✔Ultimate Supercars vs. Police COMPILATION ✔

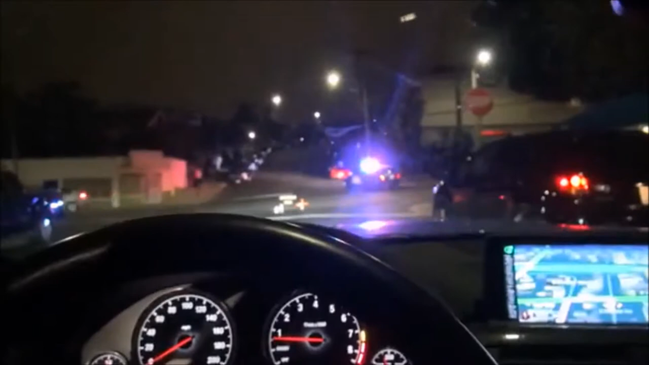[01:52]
Not again. This time, we got a crowd.
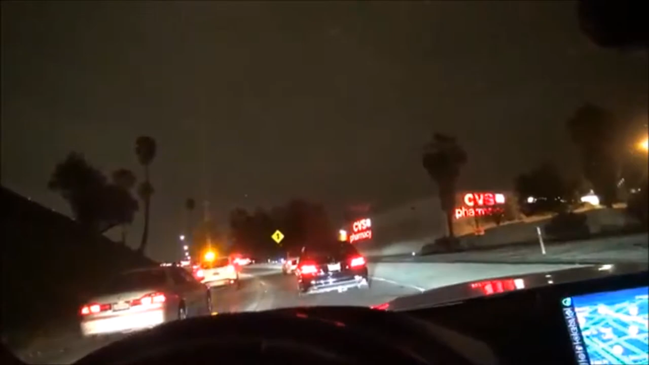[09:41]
Activity here. Hold on, we're gonna chill out. Three cruisers.
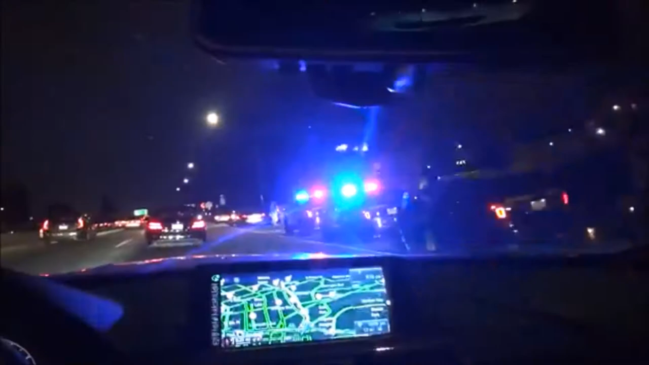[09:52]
It looks like just like a crash, but.
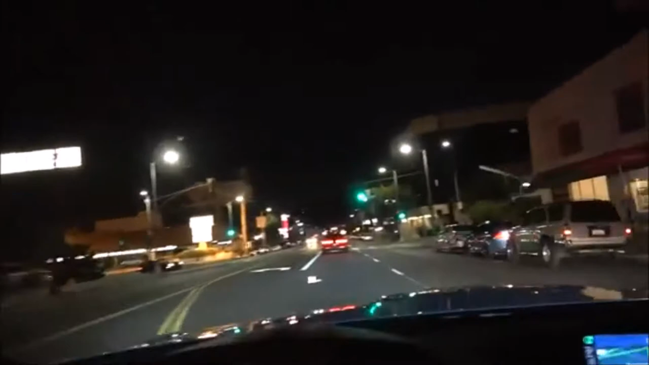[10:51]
There's another one. They're everywhere. Oh, God. Oh, God. Oh, there's two cops now.